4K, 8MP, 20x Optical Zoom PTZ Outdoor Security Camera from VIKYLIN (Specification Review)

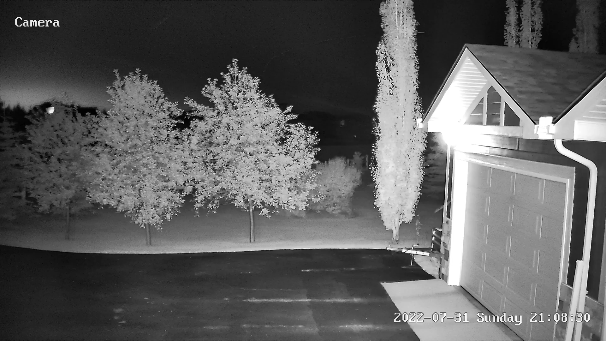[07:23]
One thing that I would like to note though is that the IR lights are static and they do not change their intensity when zooming in.
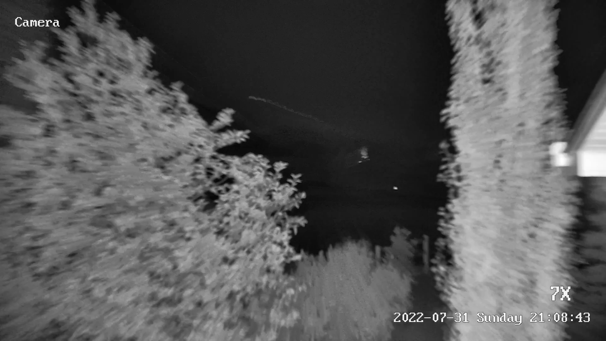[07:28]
The lights have both spot and flood lenses for coverage of both zoom and wide angle situations.
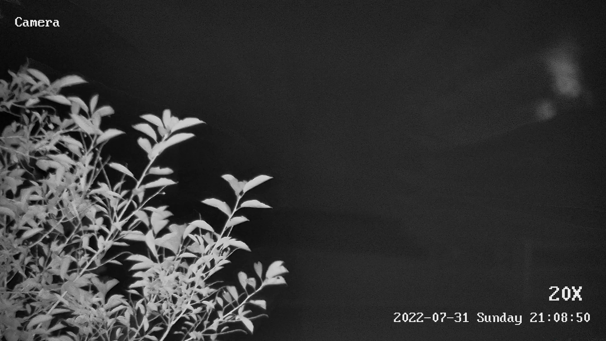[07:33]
So let's talk about that 20x optical zoom lens. It has a range of 94 millimeters at its widest all the way up to 4.7 millimeters.